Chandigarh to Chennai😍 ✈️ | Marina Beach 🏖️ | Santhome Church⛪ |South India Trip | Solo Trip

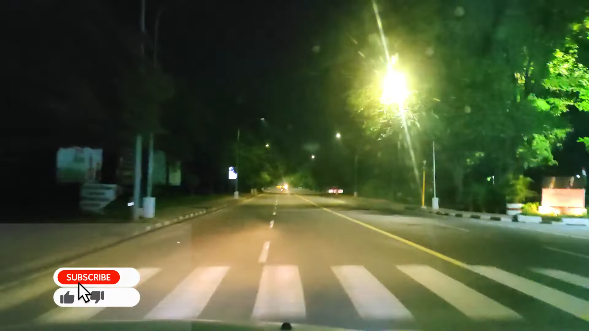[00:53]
चंडीगढ़ की सुनसान सड़कें, सुनसान तो नहीं कह सकते बट थोड़े बहुत ही लोग हैं, एक दो जैसे आप देख रहे होंगे आगे अगर कैमरा कैच कर रहा होगा तो अभी वैसे टाइम 45 हो गया है, 5 मिनट हो गए हैं मुझे घर से निकले हुए।